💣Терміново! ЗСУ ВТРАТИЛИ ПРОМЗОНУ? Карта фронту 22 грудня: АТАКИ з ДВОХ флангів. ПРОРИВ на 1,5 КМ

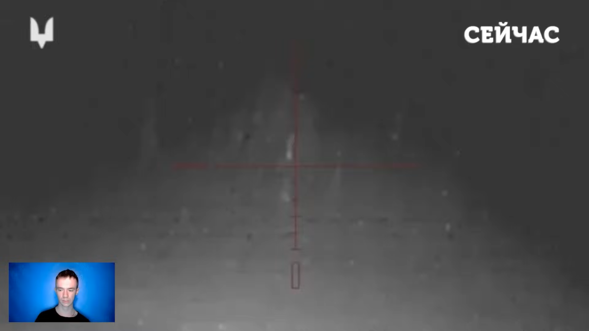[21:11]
Про це написало у телеграм-каналі спецпризначенців. Зазначається, що під час нічного спостереження бійці ССО виявили ворога, який рухався у напрямку позиції українських підрозділів, після чого по ним був відкритий вогонь. Як результат, двома влучними пострілами було ліквідовано 2 солдати противника. Оператори ССО зазначають, що на цьому напрямку ворог систематично у темну пору доби висуває свої групи, тому українські снайпери ведуть постійне спостереження.